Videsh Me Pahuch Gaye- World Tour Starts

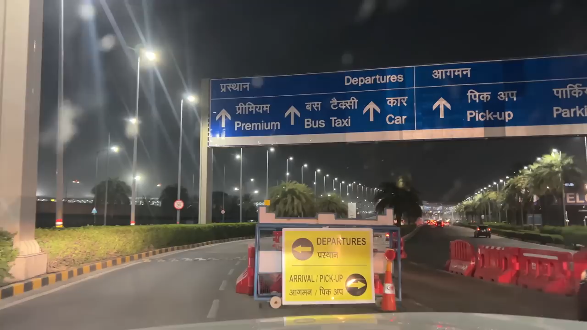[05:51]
तो गाइज फाइनली हम लोग टर्मिनल 3 पर पहुंच गए हैं जस्त उतरने